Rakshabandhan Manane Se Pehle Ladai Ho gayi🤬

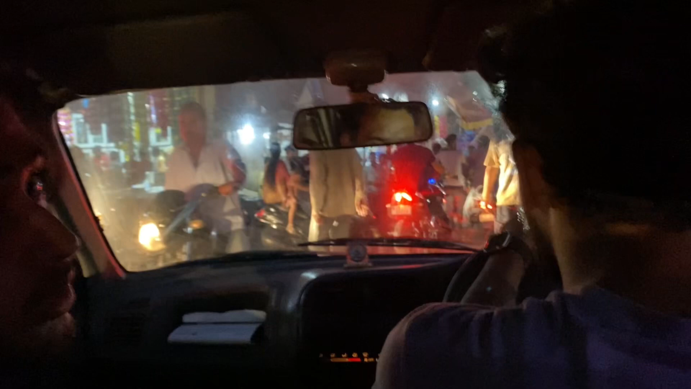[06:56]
सुंदरबनी का चक्कर ये है यार, छोटा सा सुंदरबनी यार, कंजेस्टेड है ना जो, बहुत ट्रैफिक हो जाता है, बहुत ज्यादा ट्रैफिक। हाँ गंदा रोड है